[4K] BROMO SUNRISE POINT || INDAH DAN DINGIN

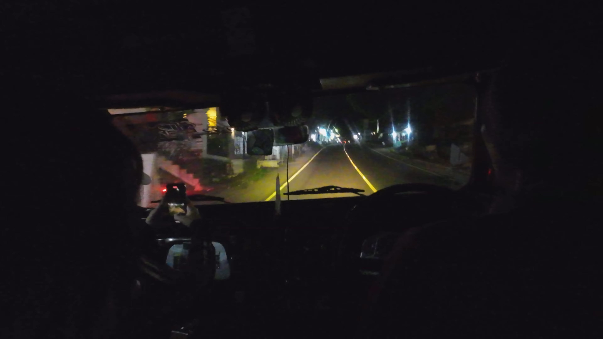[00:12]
Jadi kali ini saya ke Bromo dengan teman-teman dari Bangladesh. Kita sekarang sudah mulai naik jeep dan perjalanannya kurang lebih 40 menit.